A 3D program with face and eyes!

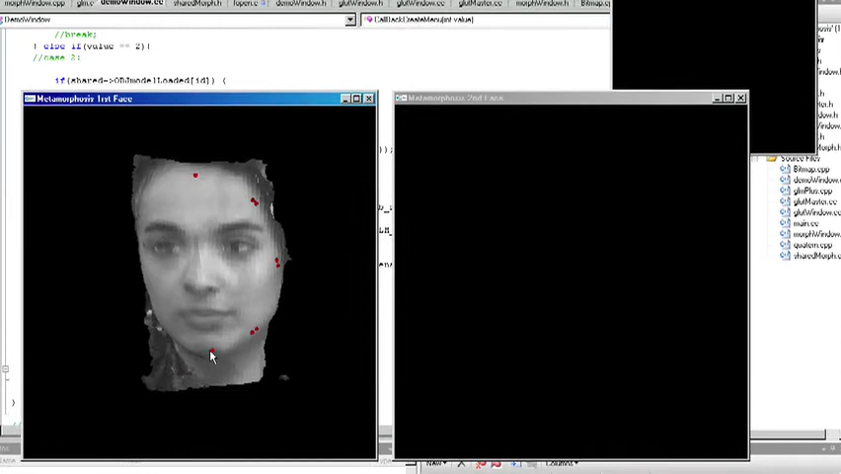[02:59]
s'ha construït el mallat total per cada una de les cares. Posteriorment, quan tenim les 100 cares de models de mallats de les 100 persones,
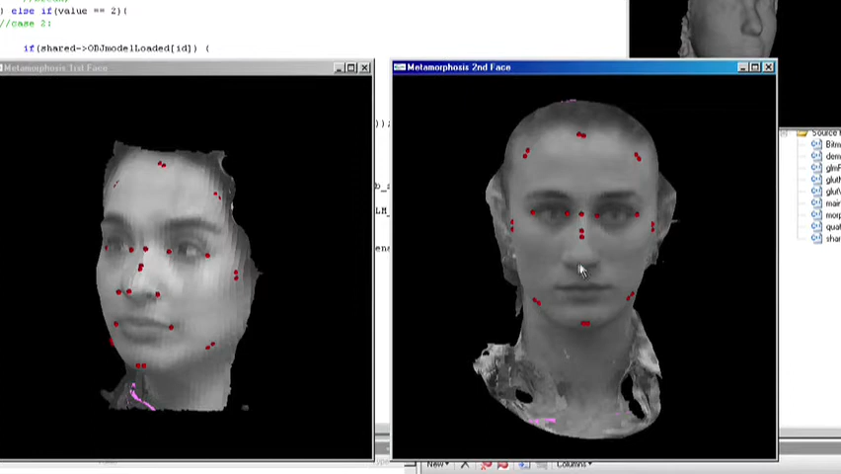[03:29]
Llavors, a partir d'aquests punts marcats, d'uns 27, fèiem la fusió intermitja de cada
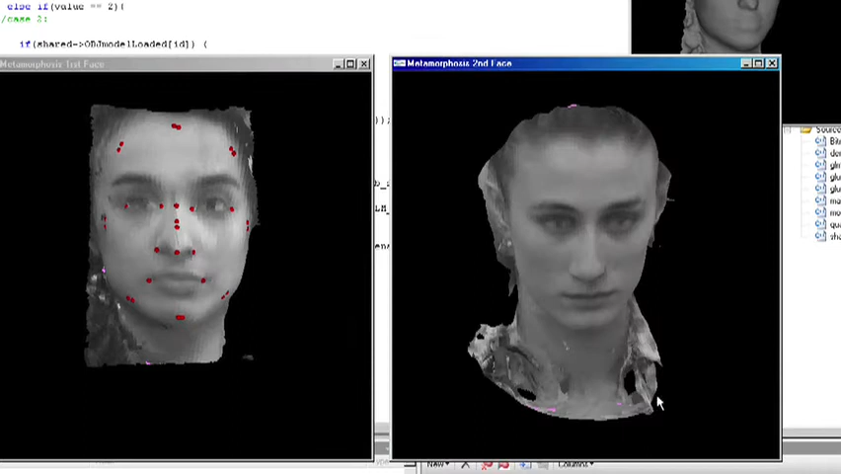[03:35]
parell i de forma iterativa anàvem agafant una tercera cara i fusionant amb l'anterior,
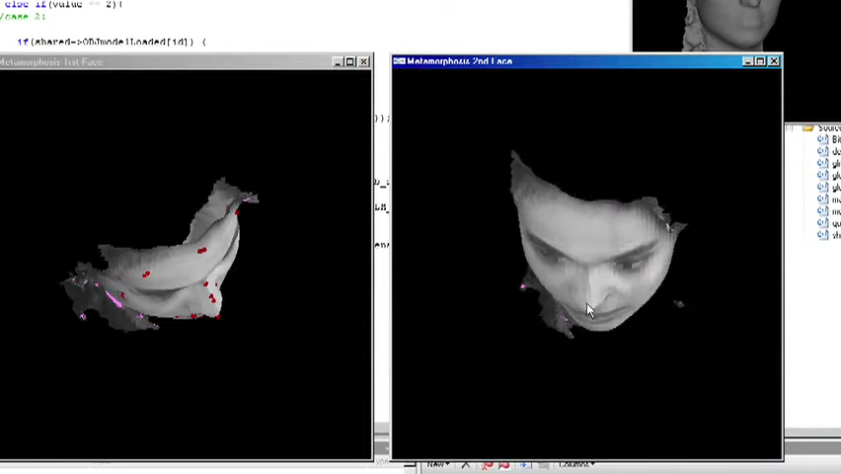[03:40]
fins a trobar llavors la cara Tipus, que és la que, a partir d'aquest mallat de 3D,